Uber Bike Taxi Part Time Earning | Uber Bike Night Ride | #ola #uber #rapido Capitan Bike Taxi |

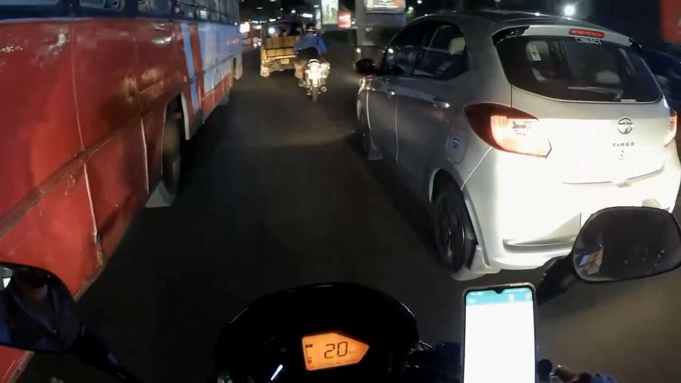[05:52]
దిల్సుఖ్నగర్ మలక్పేట్ కోటి బంజారా హిల్స్ అటు సైడ్ అయితే ఫుల్ ట్రాఫిక్ అయితే ఉంది. మళ్ళీ ఇక్కడ ఒక ట్రాఫిక్, ఈ ట్రాఫిక్లో సగం ట్రాఫిక్లోనే చావాలి మనం అయితే.
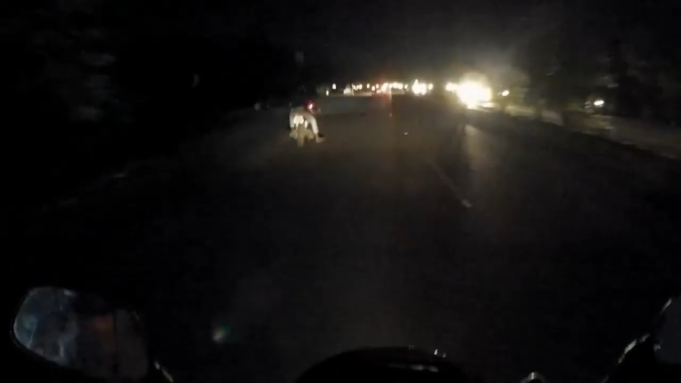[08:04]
చేస్తాను. ముందల అయితే పోదాం, లైట్ ఇంకా వస్తుంది. సైలెన్స్ అయితే ఏఆరో ఏమో ఎక్కురు కనిపిస్తలేదు సంథింగ్. మొత్తం అంటే మొత్తం చీకటి అయితే నమ్మ, ఒక్క స్ట్రీట్ లైట్స్ ఉన్నాయి కానీ అసలు ఏరు ఎందుకేమో. ముందల అయితే లైట్ వచ్చింది.